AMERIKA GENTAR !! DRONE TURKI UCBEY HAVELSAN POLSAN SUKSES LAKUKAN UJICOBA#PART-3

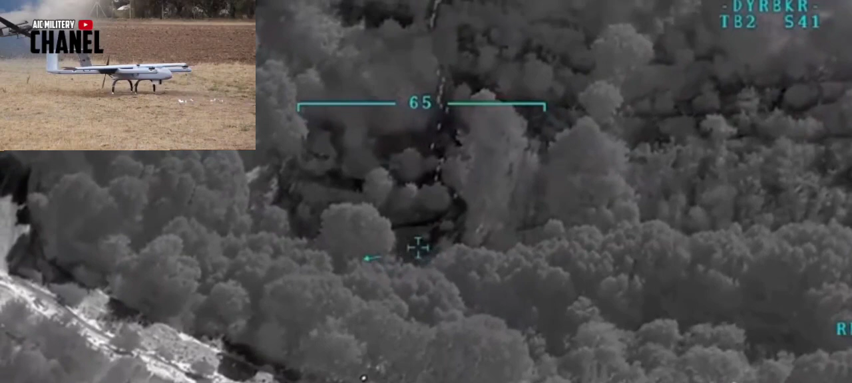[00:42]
Dari rekaman yang dipublikasikan, drone ini berhasil merahsia pergerakan dan menetralkan dua pasukan pemberontak PKK pada 23 Oktober 2021 di daerah pedesaan distrik Artuklu, Mardin.
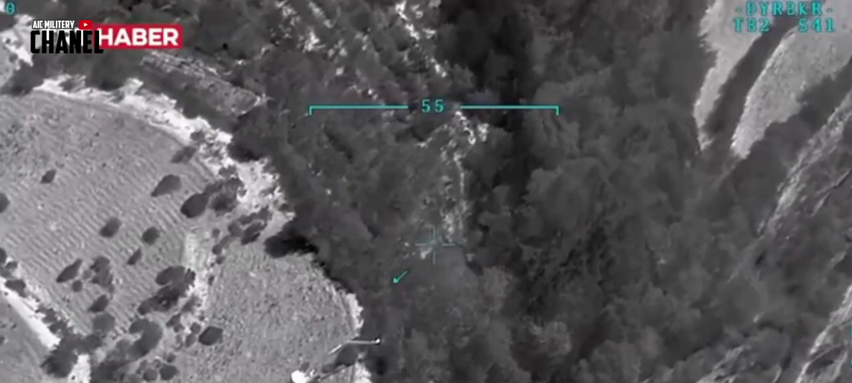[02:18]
Ini berkat dukungan kamera thermal digital 50 millimeter yang membuat drone ini mampu memindai target pada malam dan siang hari.